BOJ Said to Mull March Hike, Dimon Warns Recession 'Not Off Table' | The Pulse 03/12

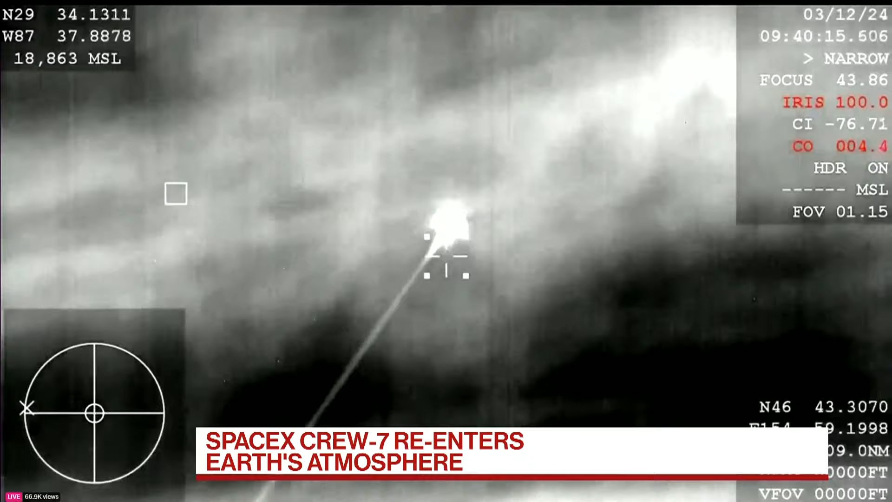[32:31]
So the capsule delinked from the International Space Station a number of hours ago, performed a number of manoeuvres, and we are now getting these images from a high-altitude aircraft, and we continue to watch this, of course, this manned crew returning and expected to splash down off the coast of Florida in approximately the next 10 minutes or so.